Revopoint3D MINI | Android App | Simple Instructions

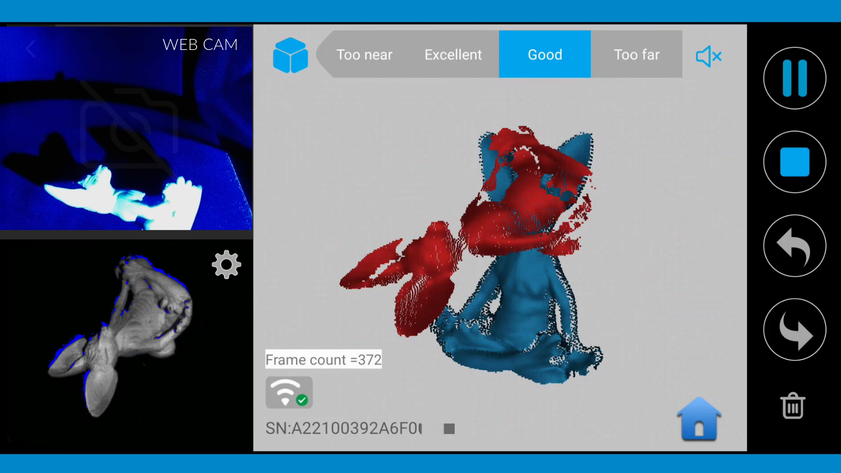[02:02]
you can move the mini up or down to help the software with tracking
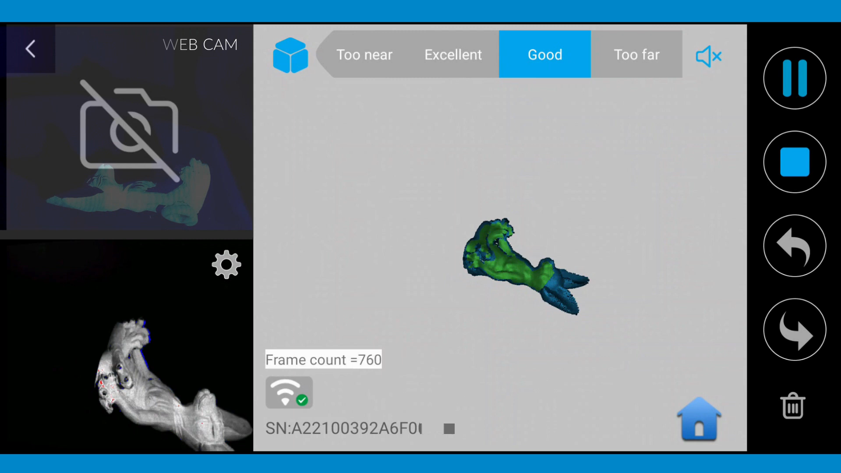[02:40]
after you're captured another 360 degrees rotation click the stop button
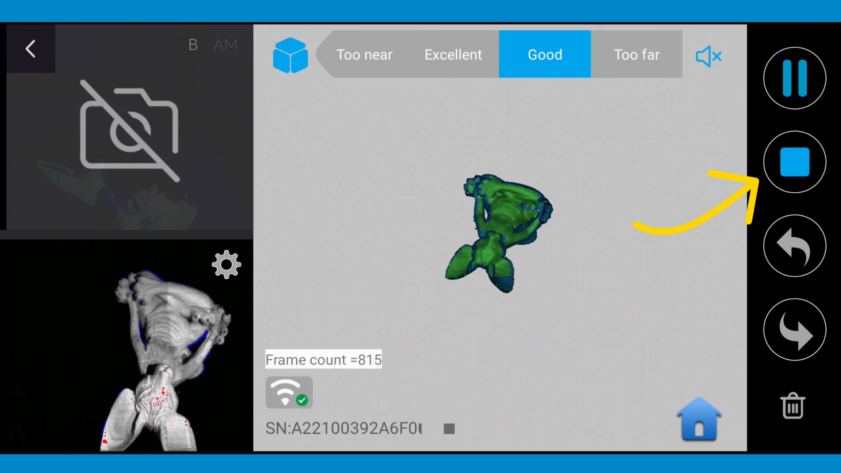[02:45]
now you can select the automatic fussing button or
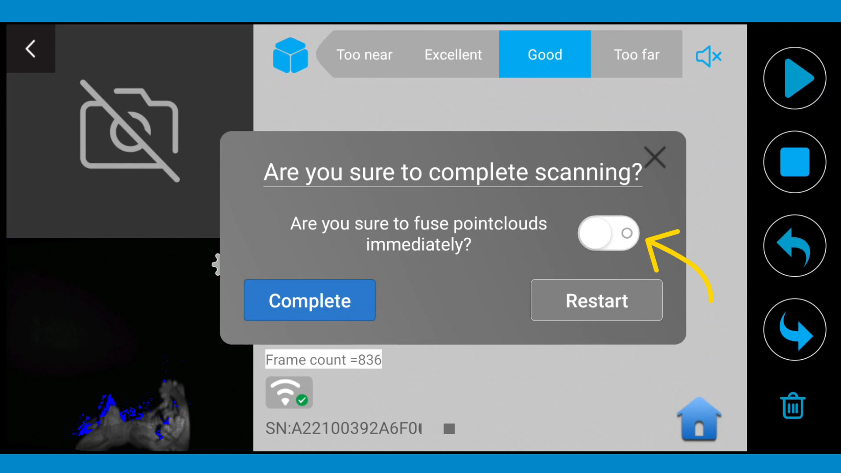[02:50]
click the complete and to move to another tab of the app to complete your scan
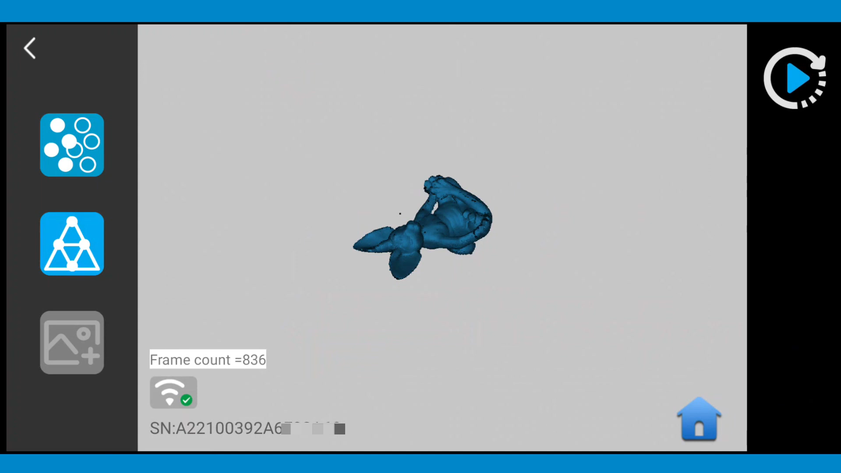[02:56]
click the fuse button the process of fusing can take a little while be patience